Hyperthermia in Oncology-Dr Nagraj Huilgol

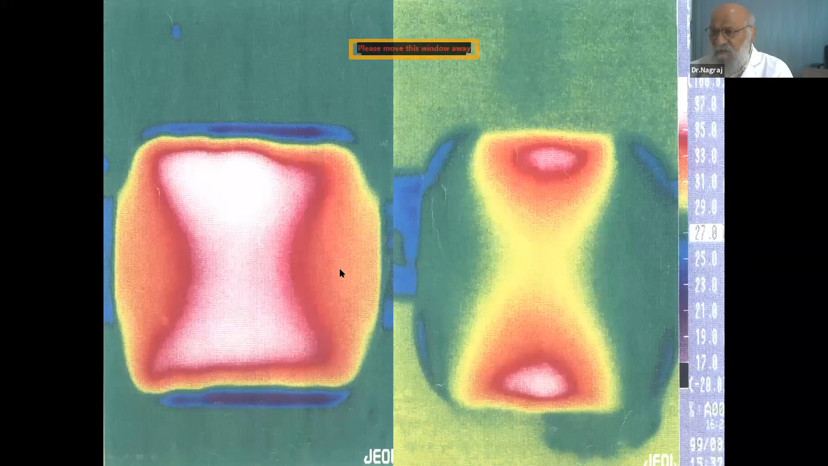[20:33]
hot spots so up to a point like in daily therapy you can change the hot spots that way as so if you have a